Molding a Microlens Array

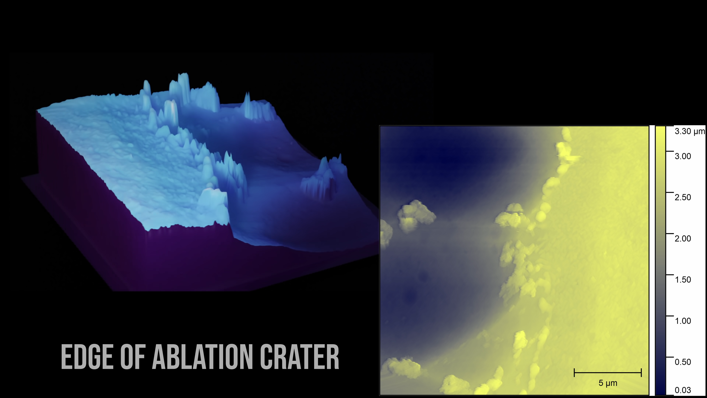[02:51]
When you look at the scans, you can see that the ablated region has smoothed out really nicely, and it makes this really kind of smooth, dimpled crater.
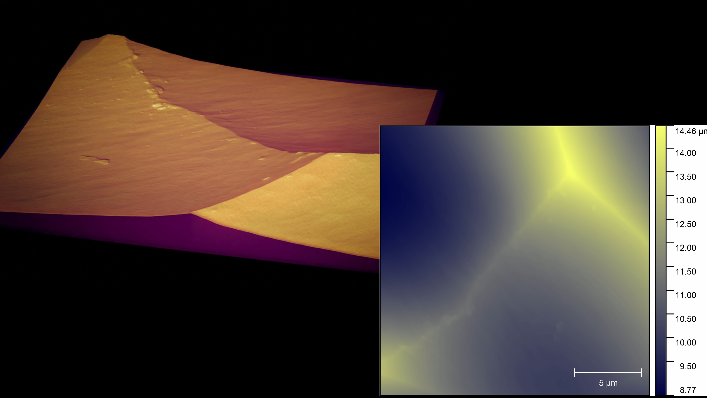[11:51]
I didn't know how much the individual overlapped regions would smooth out, but it does seem to maintain a pretty crisp line between each pulse spot.